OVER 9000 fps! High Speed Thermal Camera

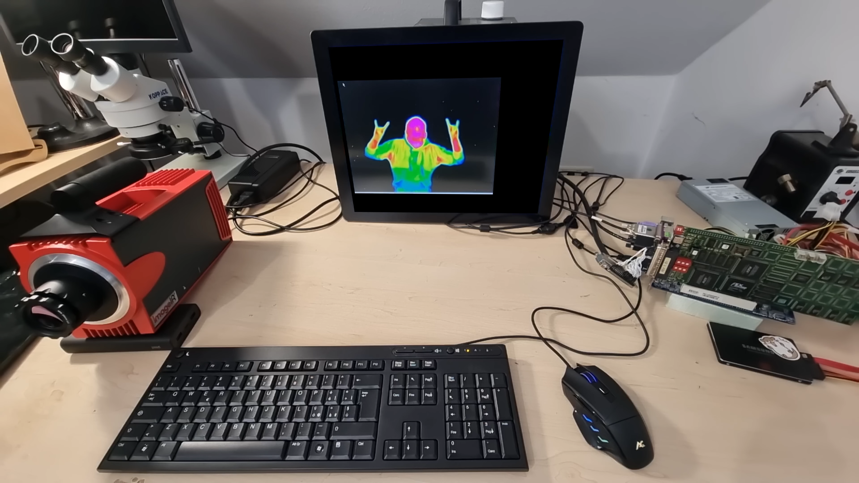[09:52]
Looks like we've got some dead or at least offset pixels, which is not that unusual for such a specialty low production volume sensor.
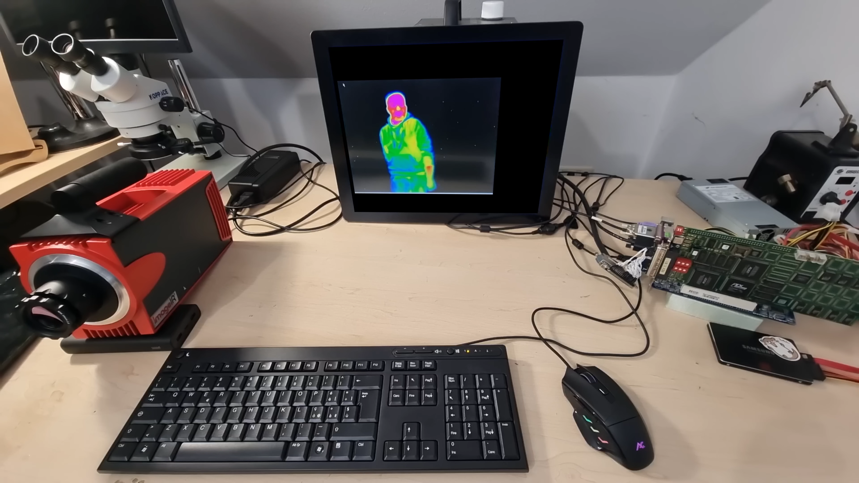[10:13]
Now the sensitivity, the low noise, the dynamic range and the high thermal resolution are indeed amazing on this camera. But whatever does one use its high speed capabilities for?
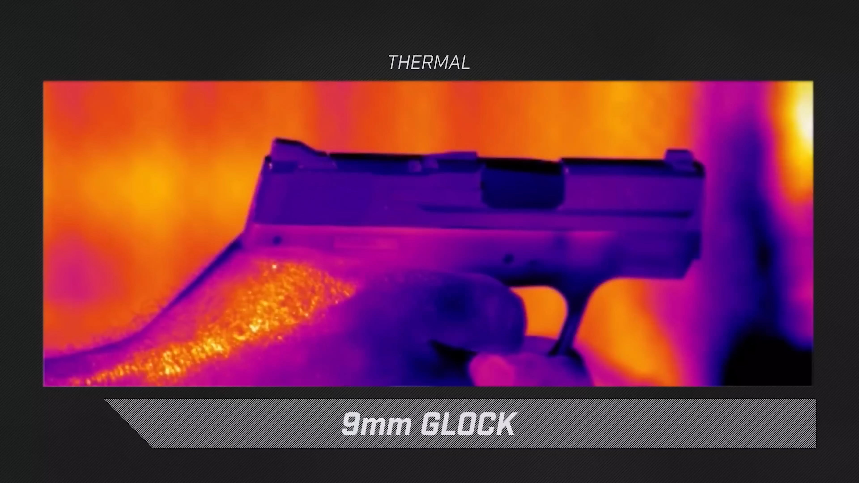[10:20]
There are of course lots and lots of tactical applications that I can't demonstrate.
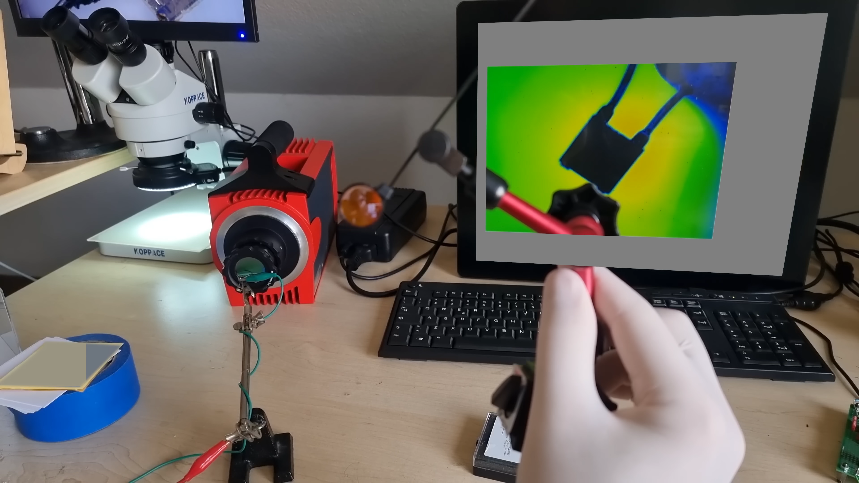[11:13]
Looks a bit like candy, mid infrared transparent candy. With careful positioning it magnifies things for sure, but still not quite enough to make the resistive foil pattern visible unfortunately.
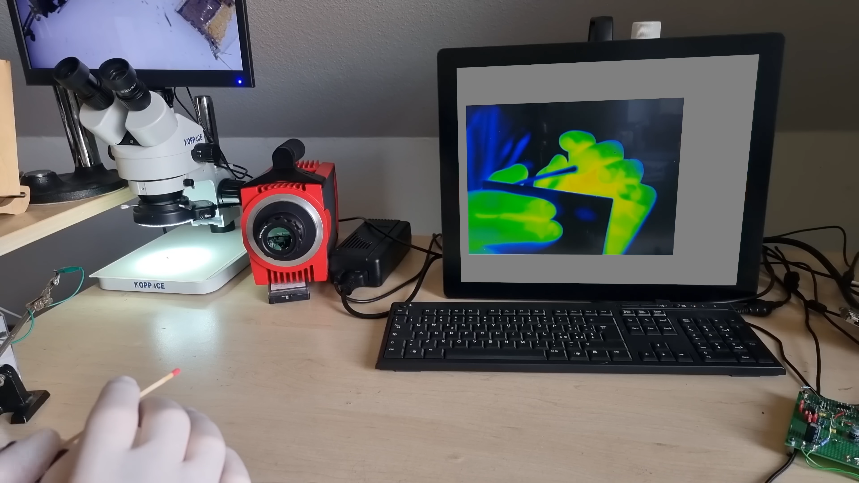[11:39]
Let's try and record a high speed sequence. I've set the parameters to full frame 100 FPS and the total record length to 1000 frames. Unfortunately it doesn't display in real time while recording, but I guess that could be done with the BNC video output on the camera itself.
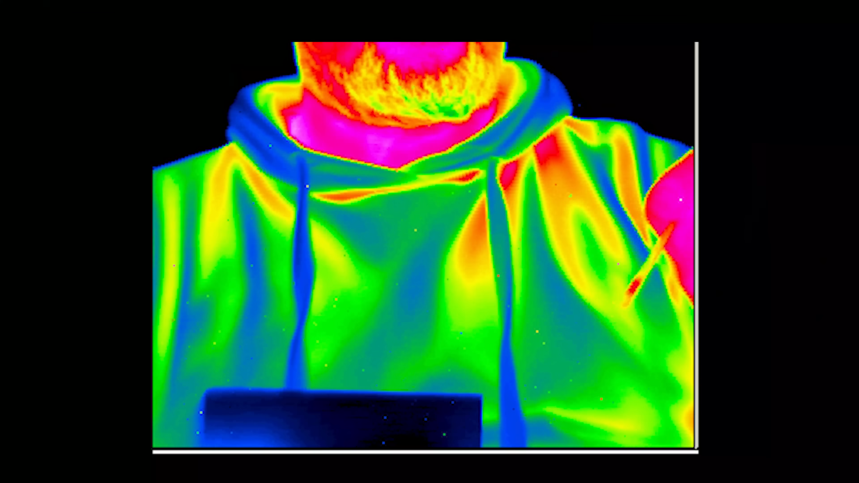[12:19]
And here's what we end up with.
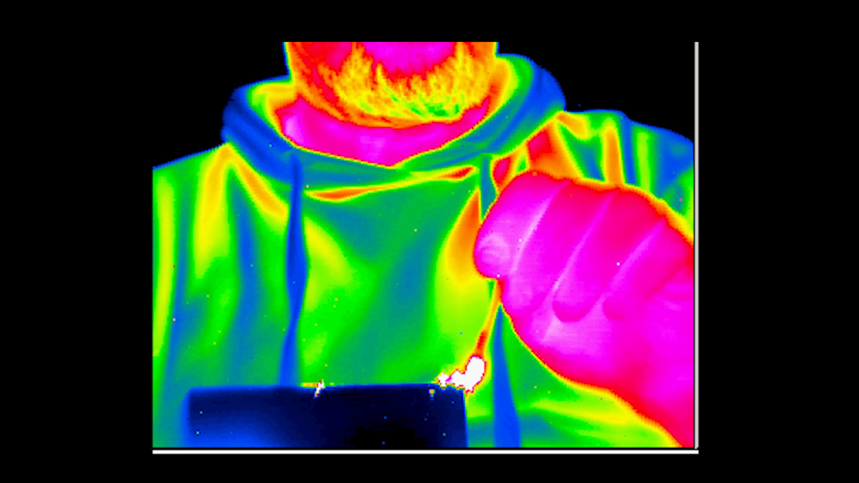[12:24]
Again, this was only 100 FPS. Here is 700 for you with half of the resolution.
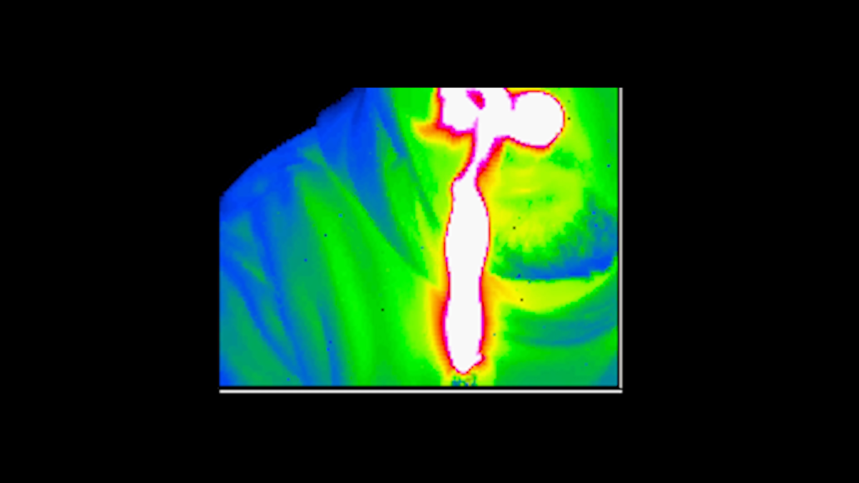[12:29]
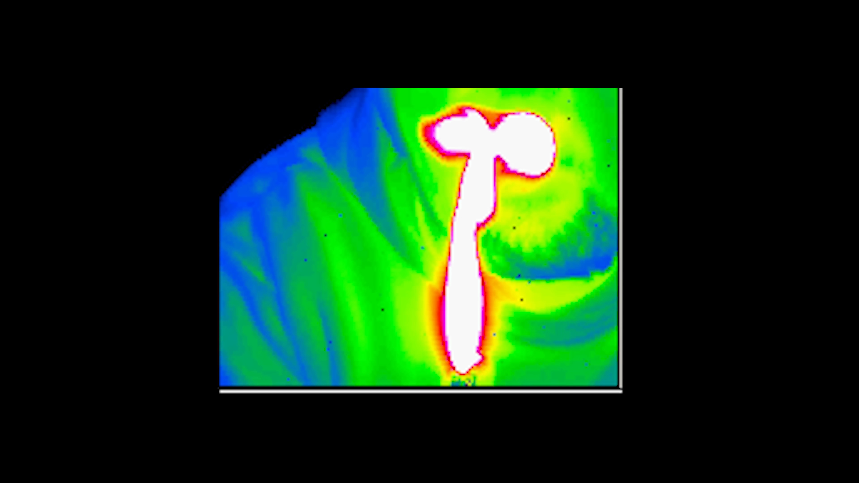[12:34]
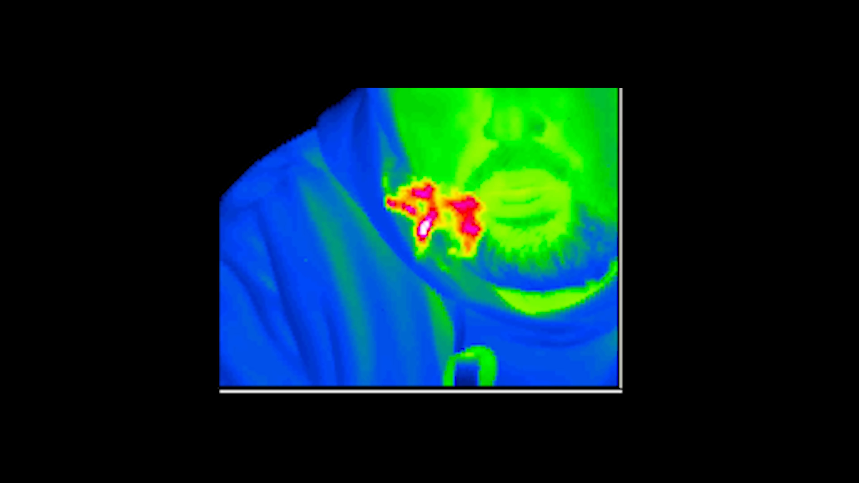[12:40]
Let's see if we can get rid of some of those dead pixels. I think right now we are using a different cameras calibration file which might explain some of them uncooled sensors require such an offset calibration much more often, which is why most modern modules in handheld and automotive cameras have a calibration shutter built right in.
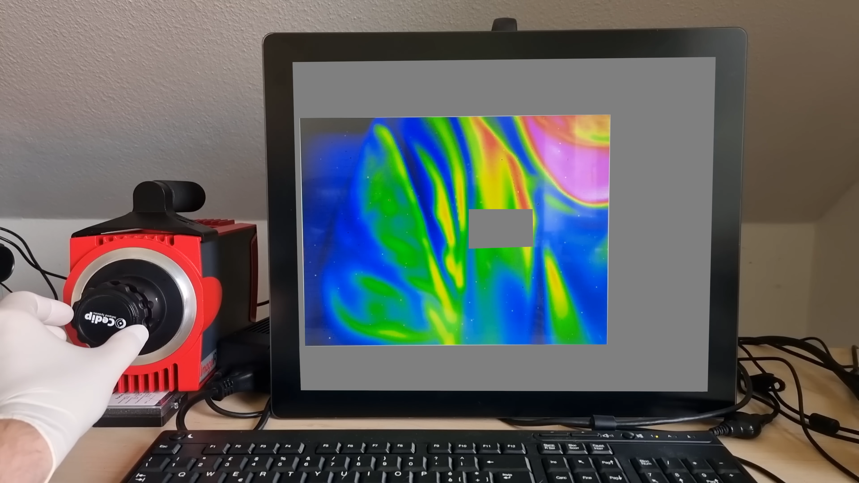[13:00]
This one just asks for the lens cap to be applied for a few seconds and here that had a tremendous effect.
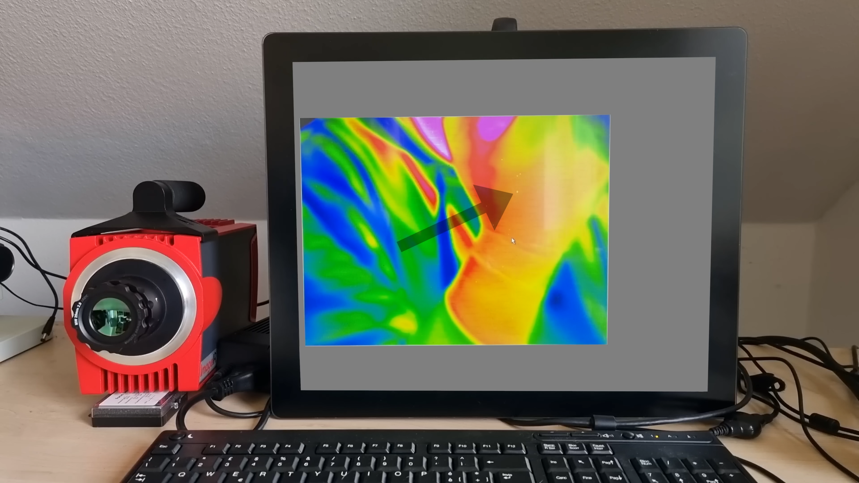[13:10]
There still are a handful of problems around here but I no longer see a literal galaxy of dead pixels superimposed on everything.
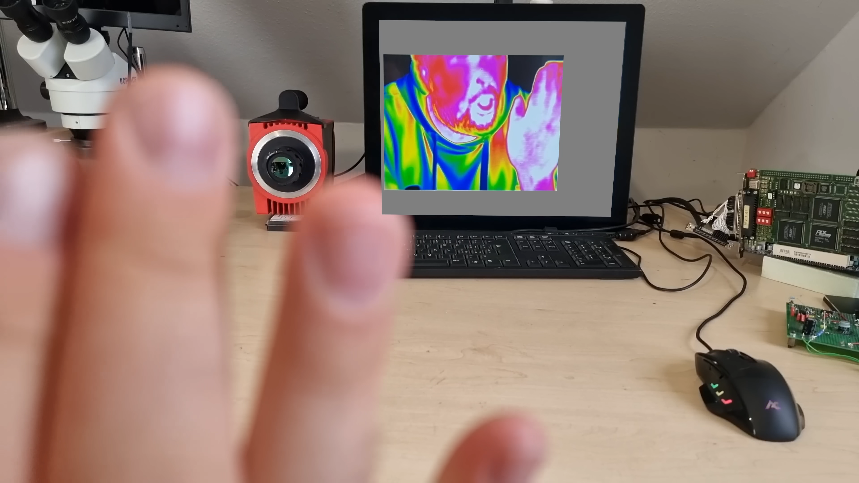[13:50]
Gases have IR properties too. CO2 and CO happen to be the only ones that absorb wavelengths within the detectable range of this camera.
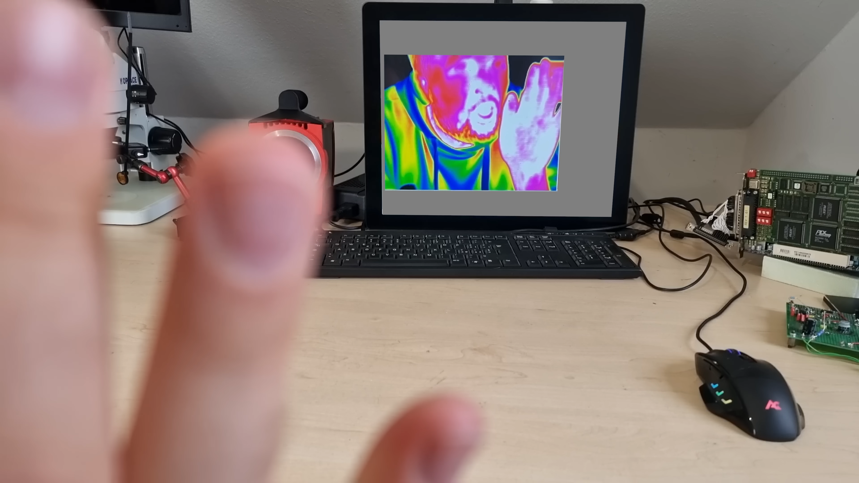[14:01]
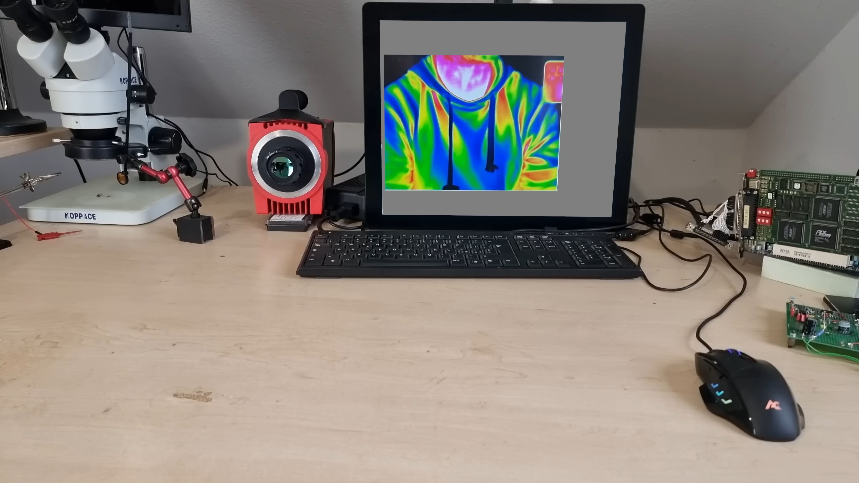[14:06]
I can't quite produce enough of this stuff on my own so I got a bottle of carbonated water to help.
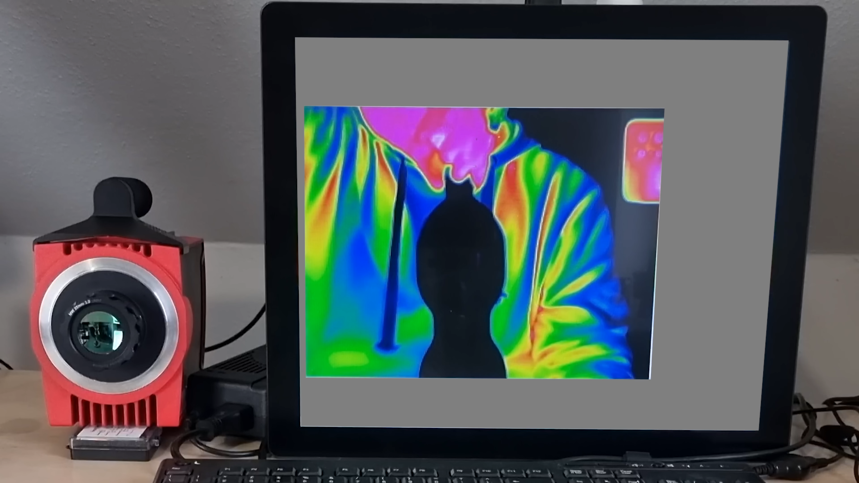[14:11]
Cool, it's a bit hard to see but in combination with specialized filters, infrared cameras can not only detect but also identify gases,
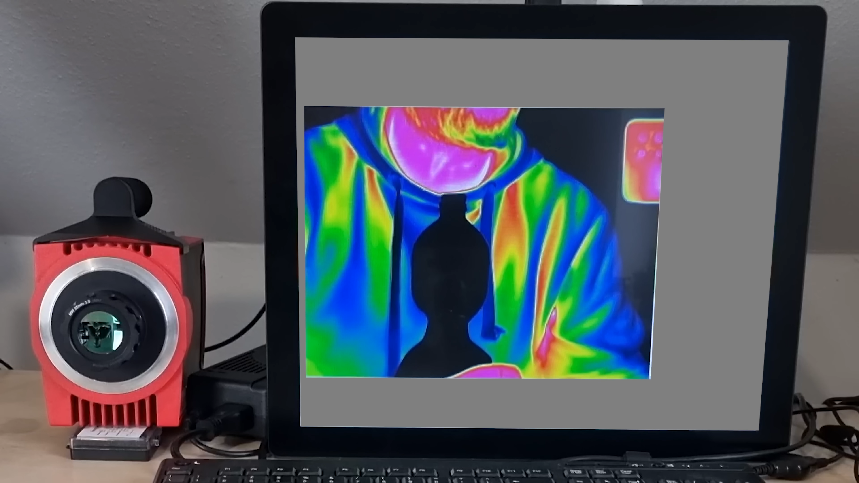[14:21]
making them interesting for environmental research and risk detection. Thank goodness it can't see methane or else I would have been tempted to demonstrate that too.
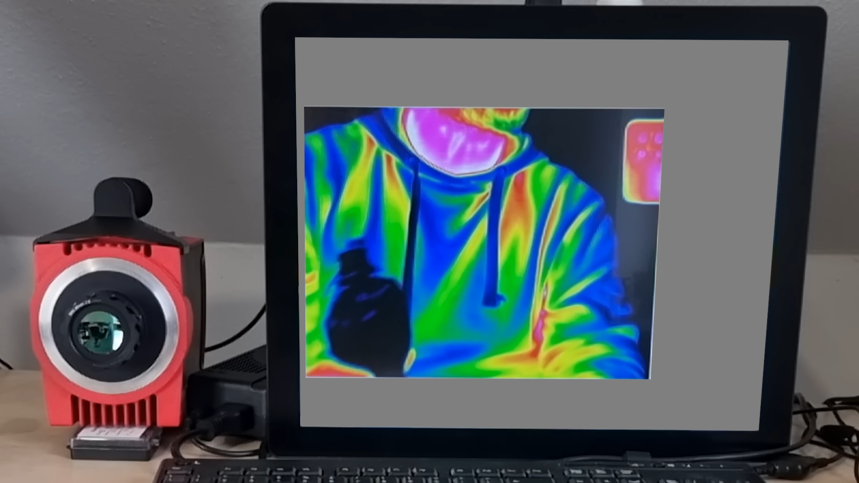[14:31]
Well that's pretty much all I have for this overview. After a message from our sponsor, I'll show you why this camera is not going to become my daily driver for electronic troubleshooting and so forth.